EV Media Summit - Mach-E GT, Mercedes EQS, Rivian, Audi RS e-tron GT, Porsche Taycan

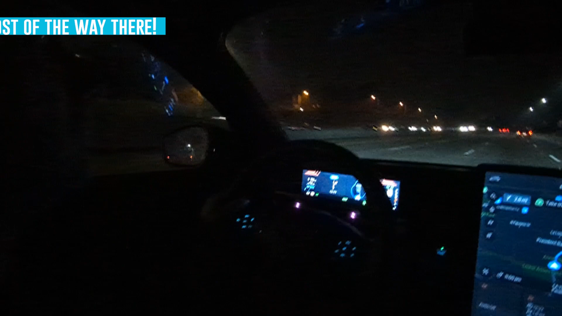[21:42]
It's actually just doing until it, there it goes, there's Blue Cruise.